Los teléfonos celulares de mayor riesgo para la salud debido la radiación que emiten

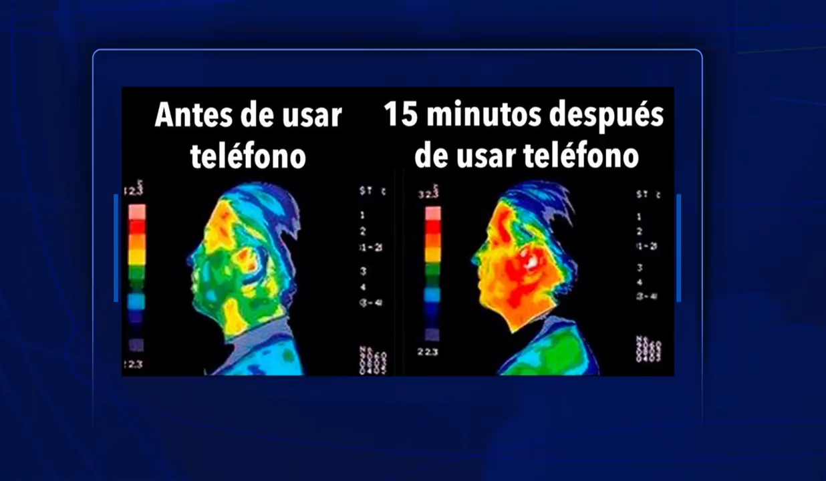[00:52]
Como ustedes también están viendo, hay una comparativa antes de usted utilizar el teléfono y después las zonas de calor que deja y de exposición de radiación. No hay investigaciones concluyentes que indiquen que esto genera un daño directo a la salud, pero sí un daño potencial. Por eso vamos a ver el listado, para que ustedes vean lamentablemente encabezado por marcas chinas.